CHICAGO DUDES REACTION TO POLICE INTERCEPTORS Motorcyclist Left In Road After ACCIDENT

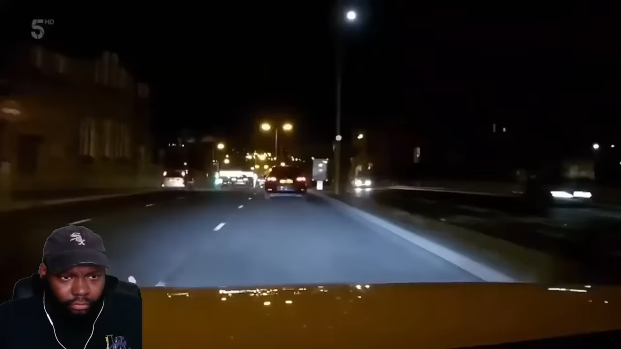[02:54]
I think he must do. This Honda Accord picked the wrong road to carve up traffic like a Sunday roast.
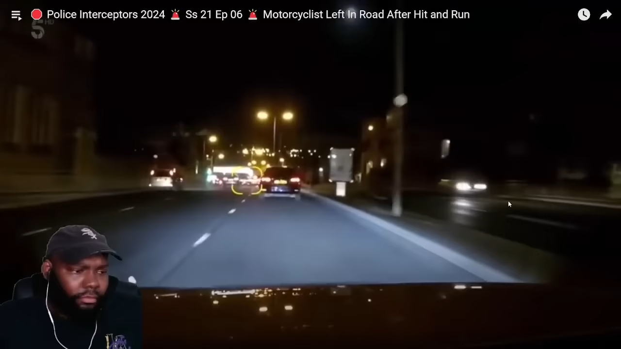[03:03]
What did he do wrong? I see a signal. He's using his signal. Why would you do that? He's got mirrors, hasn't he?
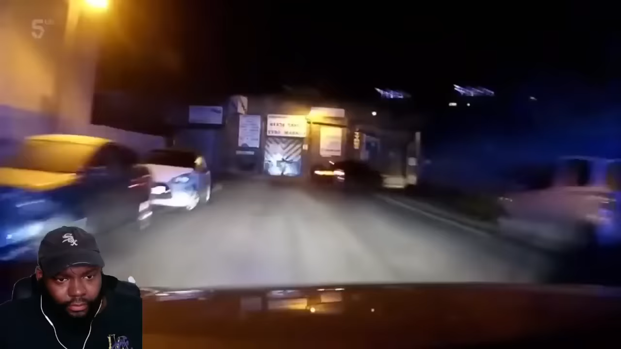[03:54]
We are right onto Spring Mill Street. But no sooner has the pursuit started...
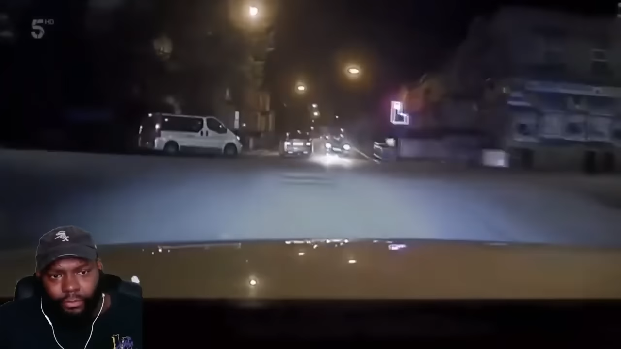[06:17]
This guy needs stopping before someone gets hurt. Only a few streets away, Ben and Steve are zeroing in.
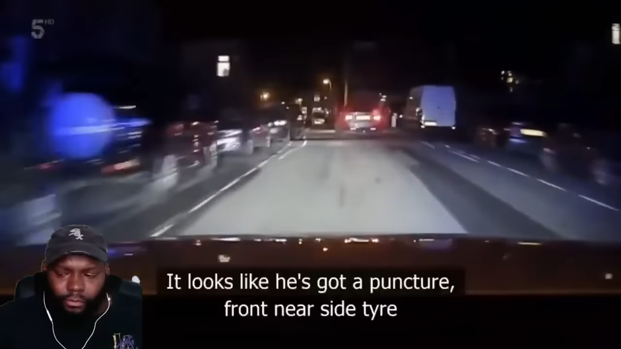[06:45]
It looks like he's got a puncture front near side tire. One wheel is running on rims. Yeah, you can't believe it. The driver is still desperate to get away.
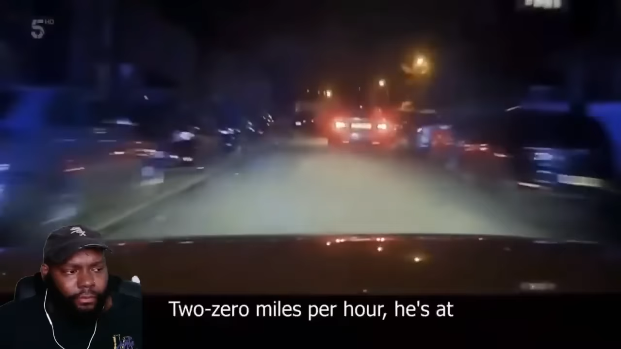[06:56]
2 0 mile per hour is that. But he's headed down a dead end. It's gonna be a deep shot. This could be game over. Nope. Definitely not. He slipped through the net.
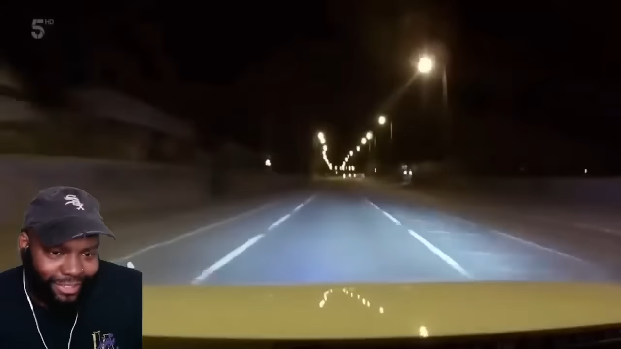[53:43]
Speed 100, 100 miles an hour. Some ram to get away.
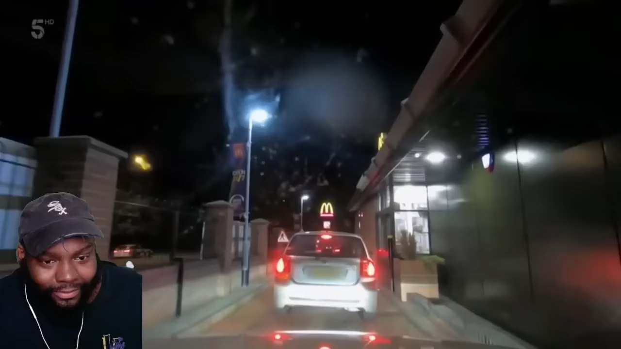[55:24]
Right, Beamer's moving off so you can come and take its place. They should have went to go to the warning. And it's ready for collection. You'll have to be quick.